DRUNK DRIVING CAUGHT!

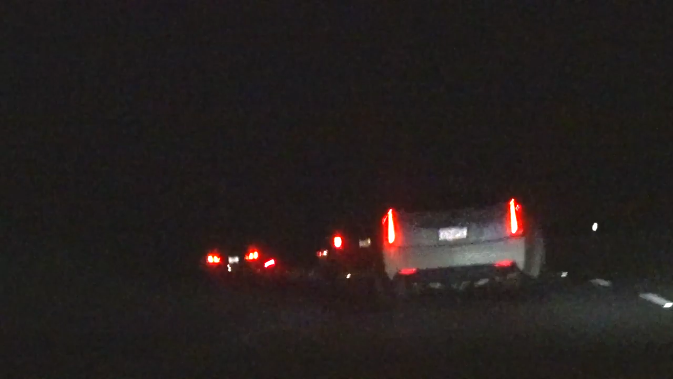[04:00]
Oh he's definitely drunk You should call the cops Uh No it's just police There's a car that's probably drunk on the road
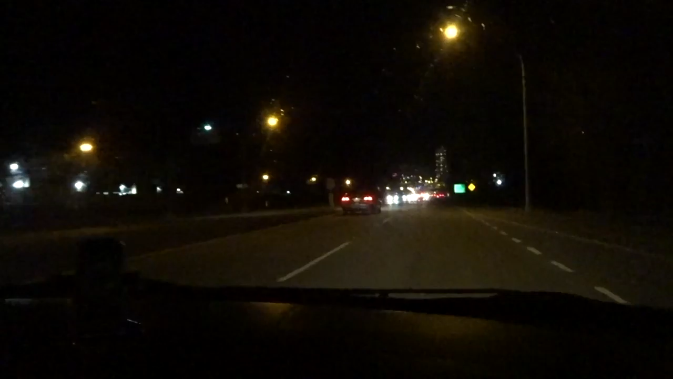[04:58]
Oh my god Did you guys see that?